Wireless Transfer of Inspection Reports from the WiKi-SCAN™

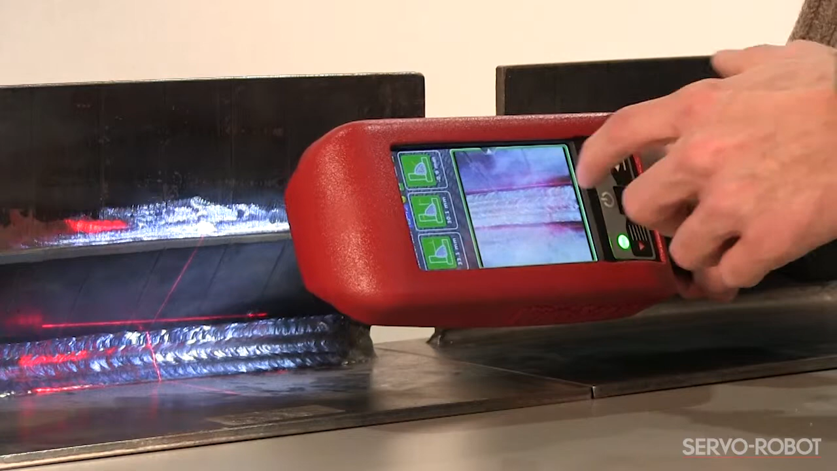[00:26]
Once an inspection has been performed, a permanent inspection report is automatically generated and saved on board the WikiScan.